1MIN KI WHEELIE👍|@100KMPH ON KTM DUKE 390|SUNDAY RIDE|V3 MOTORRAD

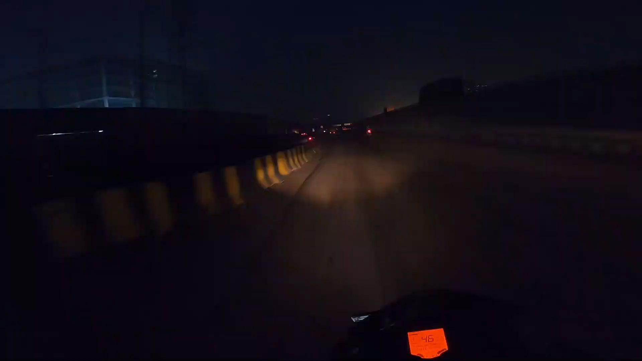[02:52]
थोड़ा सा आगे आ गया कौन भाई, ये देख पास लाइट दिखी क्या, हाँ लौंडे दूर की नजर ठीक है,